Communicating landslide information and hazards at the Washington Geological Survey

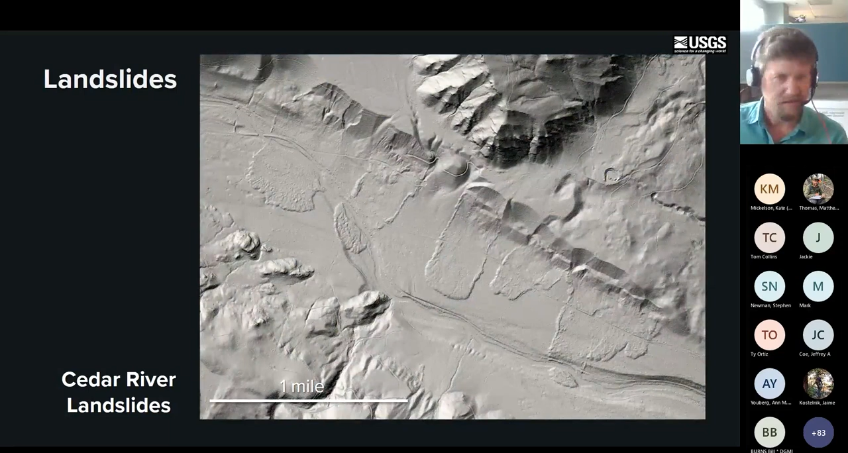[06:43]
With a little added color, it really makes them pop out by delineating them.
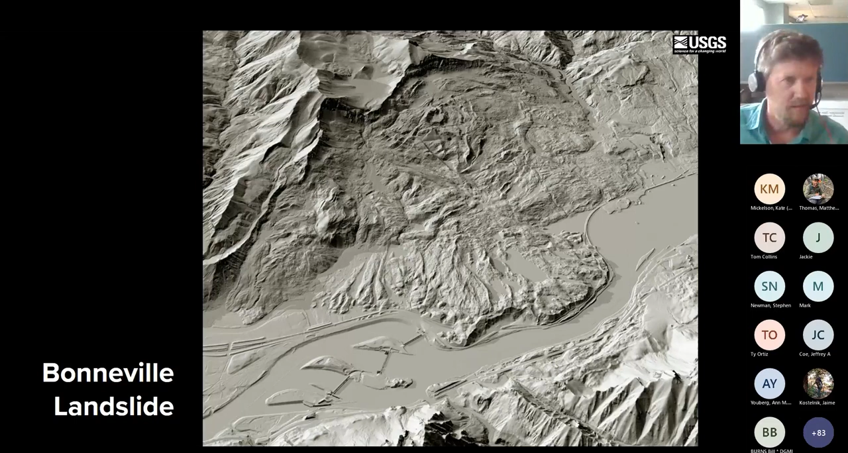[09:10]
And that landslide complex starts to become more apparent in this view. Now we'll add some color. This is the Bonneville landslide delineated itself,
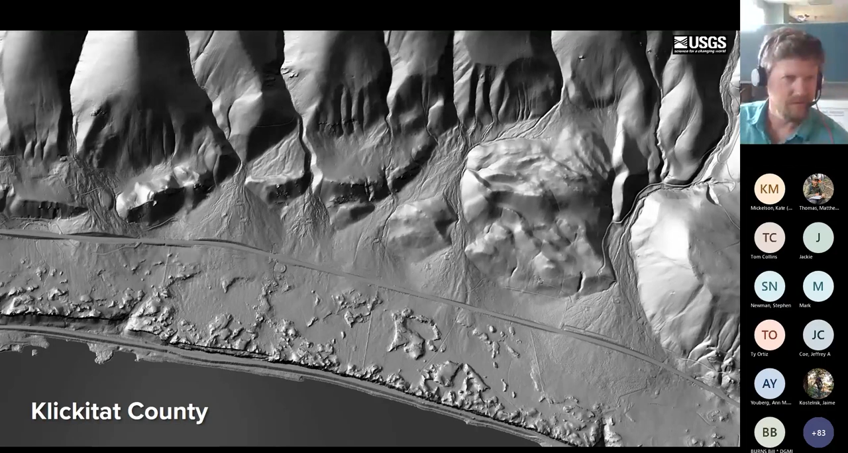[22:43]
you can make these landforms pop out. It gives them a little more shadowing and throws a little more shadows in those channels. So by lowering that angle you're able to make these landforms a little more visible. And of course you can add color to really make them pop out so the untrained eye can see where they are.
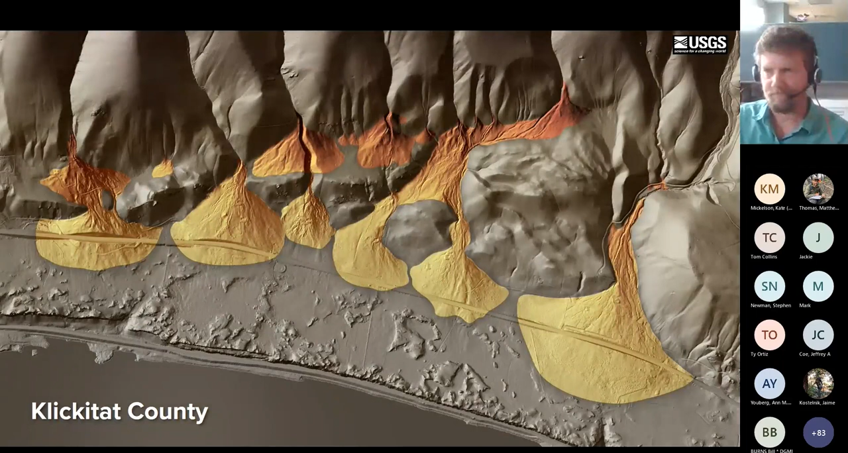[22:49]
Moving on to wildfire associated debris flows.
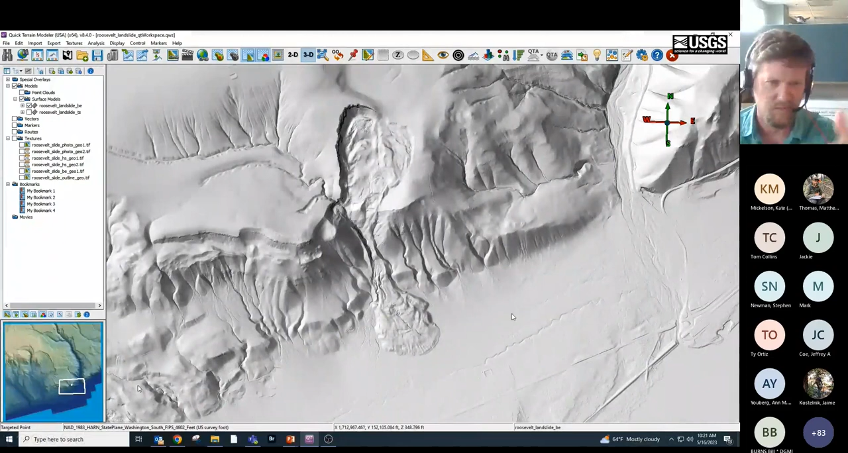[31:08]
So we're kind of looking straight down at that landslide right now. In a second, we're going to pan to an oblique view.
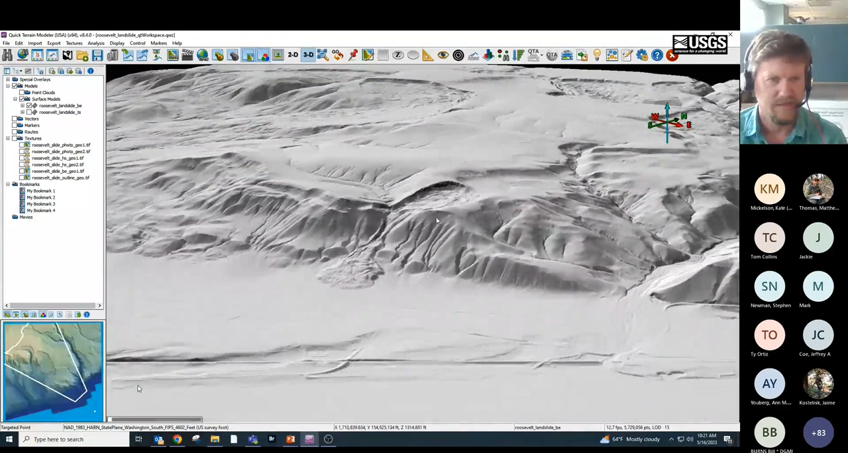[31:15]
And you can do a lot of the things you can do in other GIS programs in Quick Terrain Modeler. You know, you can turn on the kind of color-based digital elevation model, which you'll see here in a second. So you can see the color fading from high to low elevations. You can add in aerial photography, drape it over the model.
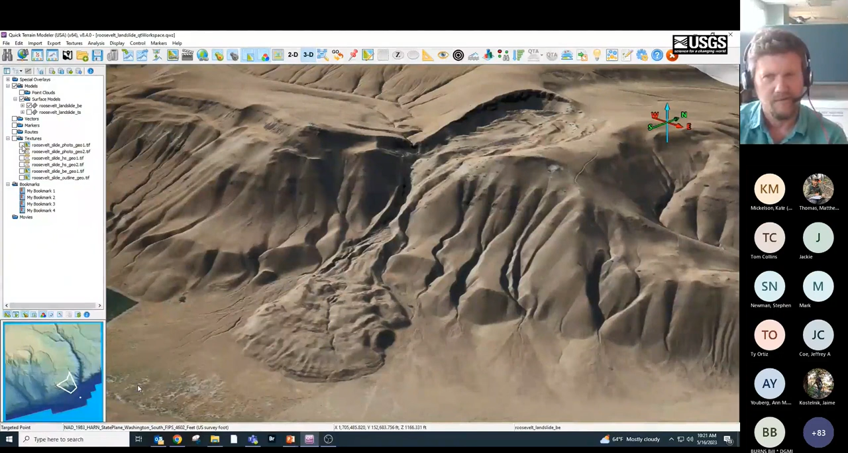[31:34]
You can add in vector fill. So this is just the landslide highlighted. But the really handy thing you can do is just dynamically change your sun angle by holding down control and moving your mouse around. And this can be really handy when you're trying to visualize a landslide in this program. So if any of you have access to this program, I highly encourage you to check it out. It's very, very powerful in visualizing landforms, particularly landslides.
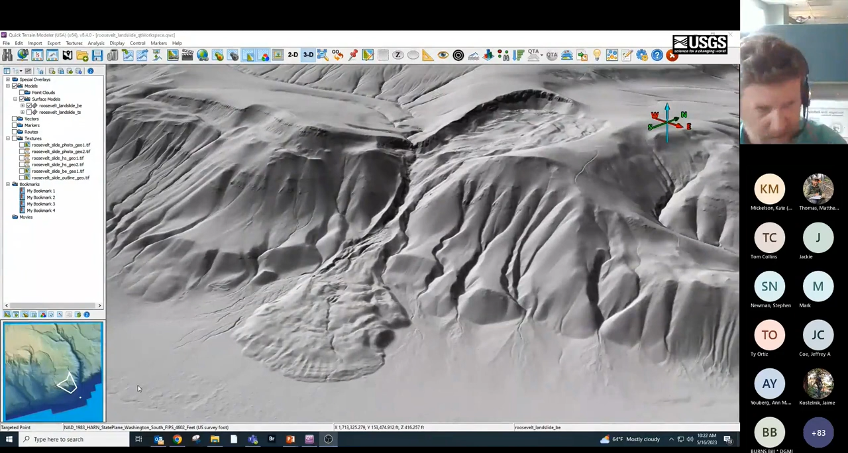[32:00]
So generally, once I get my layout set up in Quick Terrain Modeler, I will export several layers to Photoshop. So here are some examples of some layers that I might use for an image like this. There's a couple of digital elevation models showing high to low elevations based with color. A couple different angled hillshades or shaded relief. And I'll generally have a polygon of the landslide fill itself.
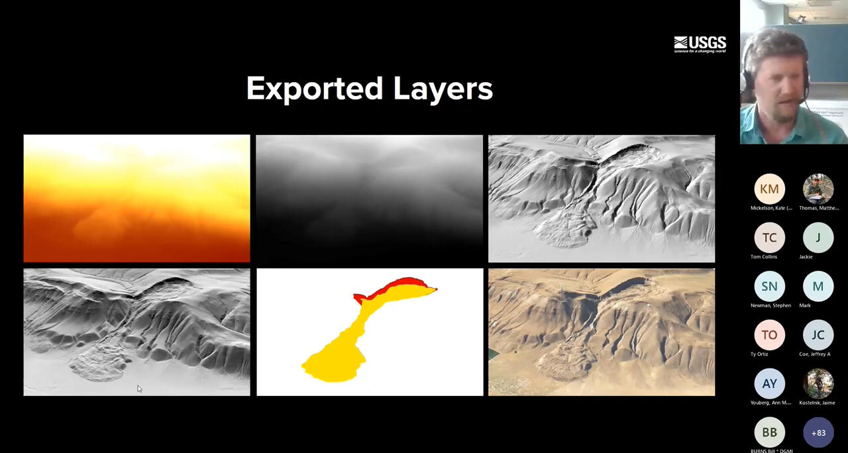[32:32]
That way I can use it to mask out the landslide. And often I'll use a photo for various purposes as well. So these are some of the images that I might export. And I'm just going to show you some Photoshop techniques that I use to make this image now. So here is just to start off with one of those standard gray hillshades. I'm going to layer the next hillshade over top, give it a little bit of transparency. And that just helps bring out more of the details in the landslide. There's all sorts of things you can do with shaded relief to emphasize landslide features, of course, which I'm sure many of you know.